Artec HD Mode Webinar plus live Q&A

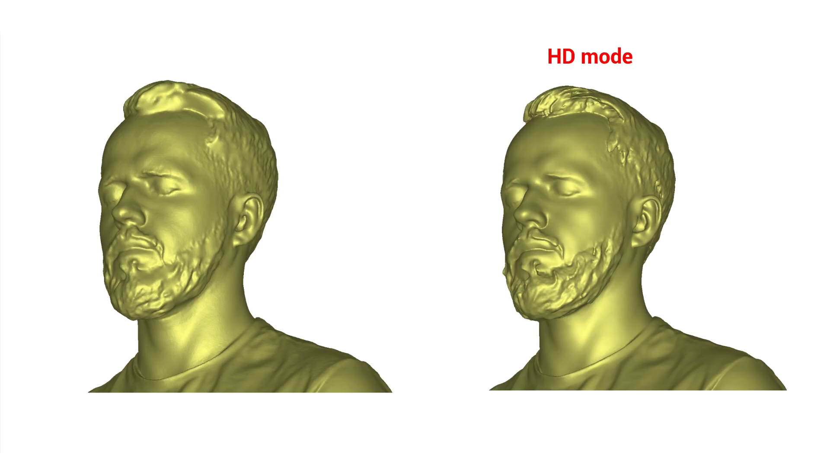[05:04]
as well as fine details on the face and the folds and thin edges of clothes. This brushed metal finish table would usually give a structured light scanner some trouble tracking or you need a coat of ASAP spray before scanning.
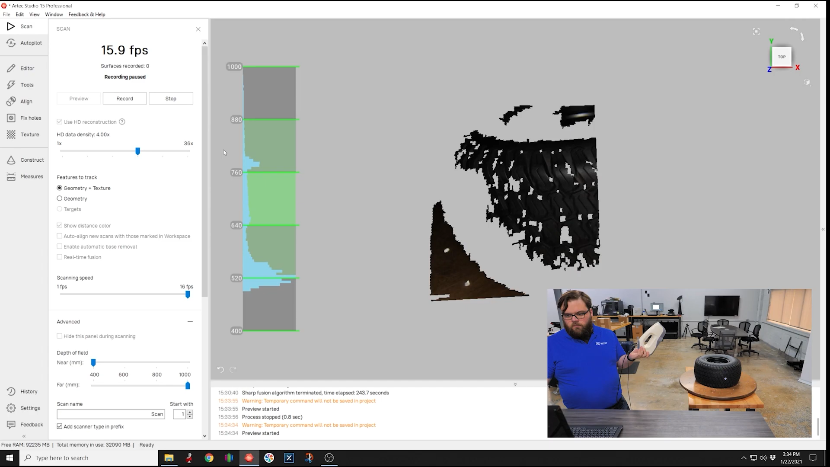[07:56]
Once that's finished, we scan as usual, taking one scan, flipping the wheel over, and scanning the other side. Once we're completely finished with scanning, we'll close the scan tab, and that's what's going to trigger Artec Studio to begin the HD reconstruction process.
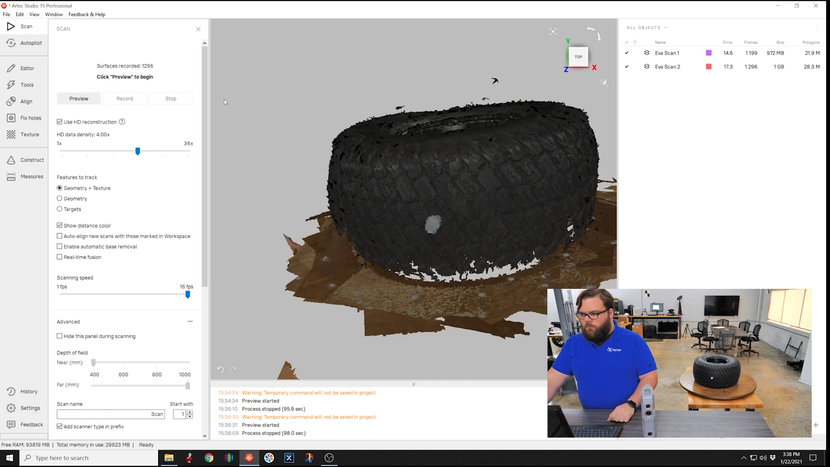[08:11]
You can see the progress bar here at the bottom of the screen. When that's finished, we're going to be greeted with an extra copy of each scan, labeled with HD, and we'll select only those and process them, mostly as usual with one final exception,
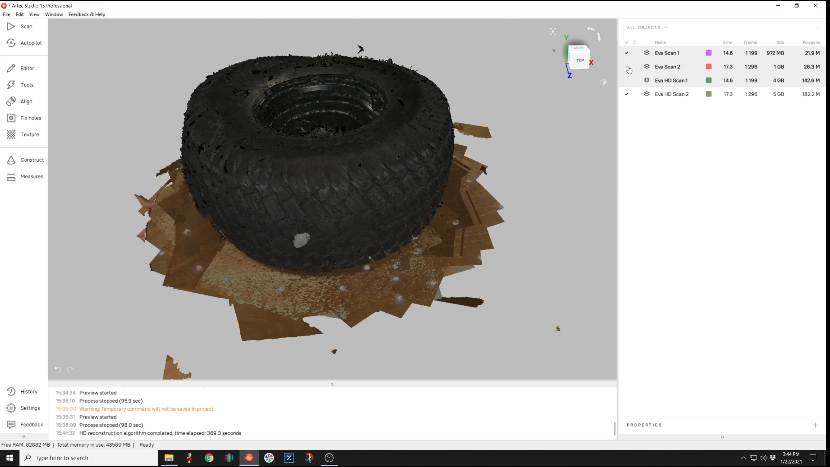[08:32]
being that the preset drop down at the top of the tools tab is going to be set to EVA HD.
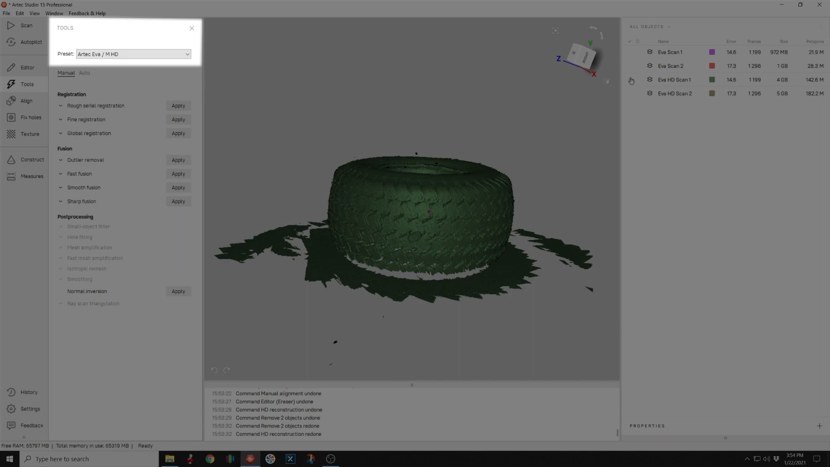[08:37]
Now we're going to run global registration on each scan on its own.
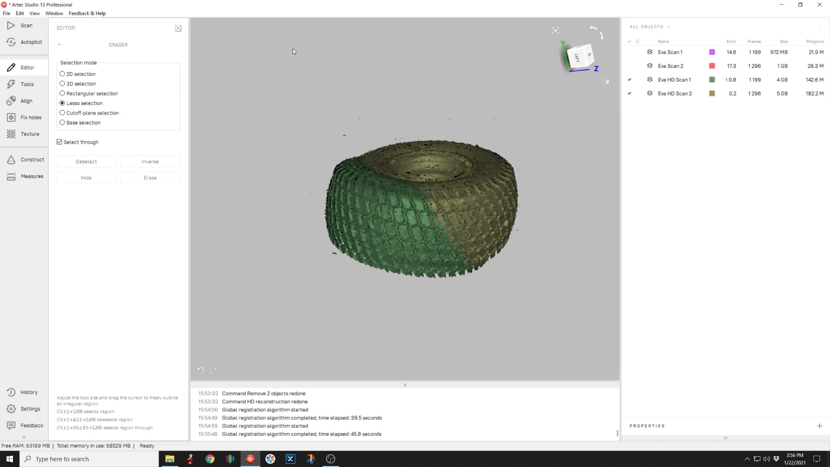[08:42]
We'll erase the turntable from each. We'll see rigid alignment, final global registration run on both together,